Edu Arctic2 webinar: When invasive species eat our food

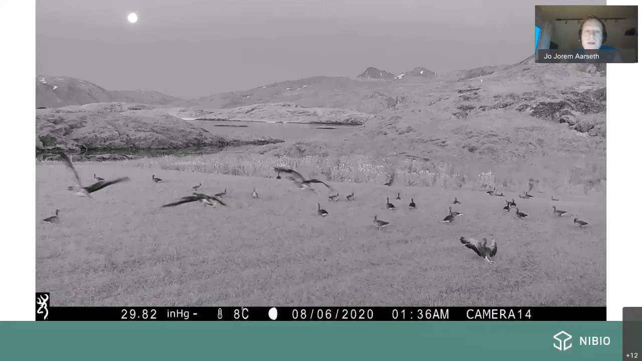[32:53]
This is actually a very nice night. It's 1.36 during the night. 6th of August. You have a very nice moonlight. So it's a nice picture. That's why I show this. But you can see the geese coming down on the field in the middle of the night to eat. And this is, of course, a period of the day where the farmer is sleeping. So the farmer could not do anything about that. So that's, of course, also a problem.